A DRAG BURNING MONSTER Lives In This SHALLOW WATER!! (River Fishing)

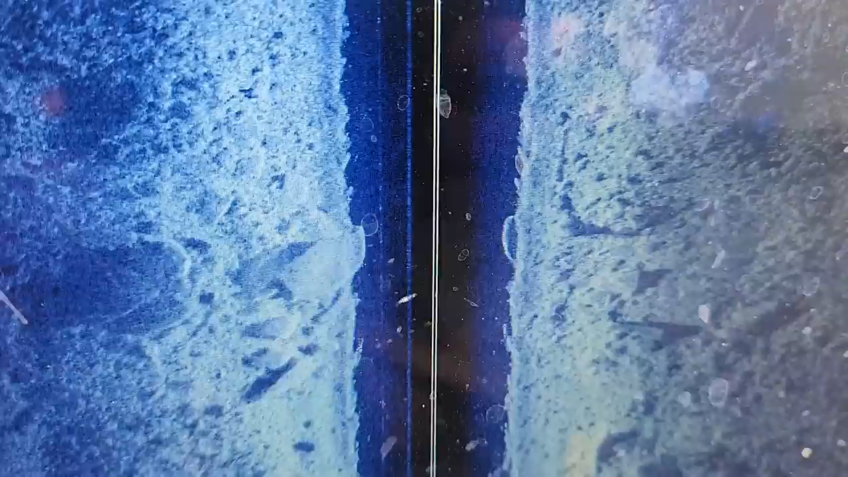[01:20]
This spot's got a bunch of rock on it and carp apparently.